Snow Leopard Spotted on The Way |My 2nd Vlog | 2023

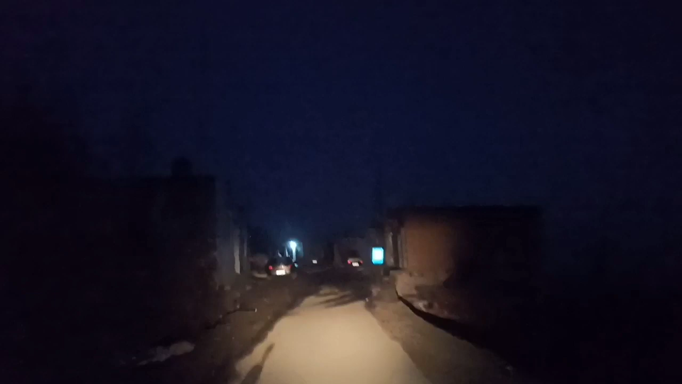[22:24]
यहाँ पर जो जे एंड के बैंक है, यहाँ पे जे एंड के बैंक गन्ना है यहाँ पे है। और यहाँ पे सारी शॉप्स जो हैं बंद है इस वक्त, दुकानें बंद क्योंकि काफ़ी रात है इस वक्त।